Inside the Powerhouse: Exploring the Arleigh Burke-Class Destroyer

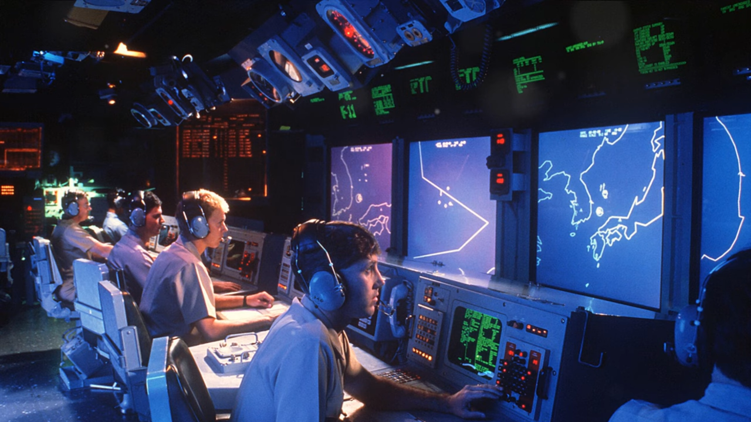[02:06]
Its Aegis Combat System, a centralized automated command and control weapons control system, was a game-changer.